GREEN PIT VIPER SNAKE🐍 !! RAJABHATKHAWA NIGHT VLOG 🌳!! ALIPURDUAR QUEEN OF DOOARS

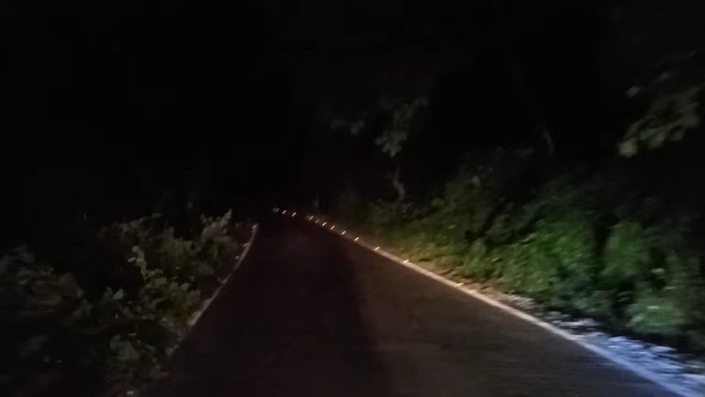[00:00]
আজ যাচ্ছি আমরা রাজাভাতখাওয়ার দিকে, রাজাভাতখাওয়া জঙ্গলের ওদিকে। কিছু অ্যাডভেঞ্চারাসের উদ্দেশ্যে যদি কিছু পাই তো আপনাদের সাথে শেয়ার করব।
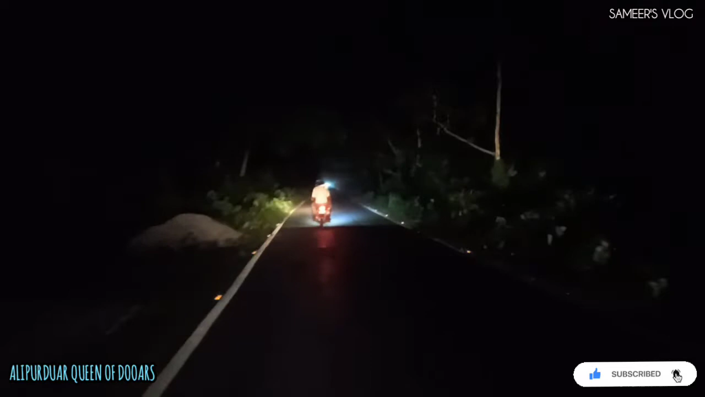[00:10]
আপনারা সঙ্গে থাকুন, দেখুন রাজাভাতখাওয়া জঙ্গল রাতের সিন। এই জঙ্গলে রাতেবেলা যখন তখন হাতি বের হয়,
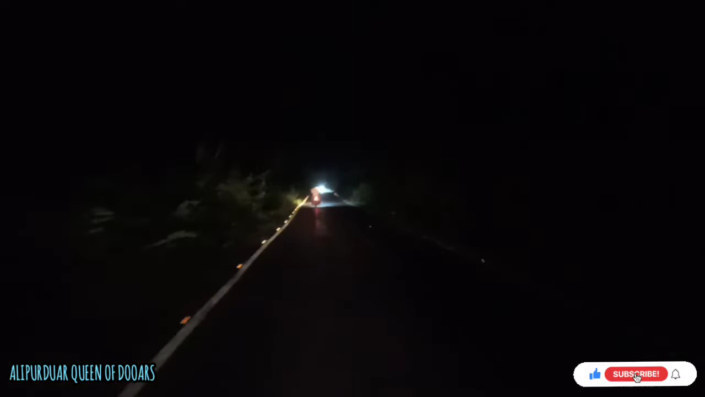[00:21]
বাইসনকেও দেখা যায় এবং হাতি মাঝে মধ্যে রাস্তার মধ্যে দাঁড়িয়ে পড়ে। এবং এরকম সিচুয়েশন অনেকেই দেখেছে, তা আমরাও আপনাদেরকে কিছু আজকে দেখানোর চেষ্টা করব, যদি পাই আপনাদের সাথে শেয়ার করব। সঙ্গে থাকুন।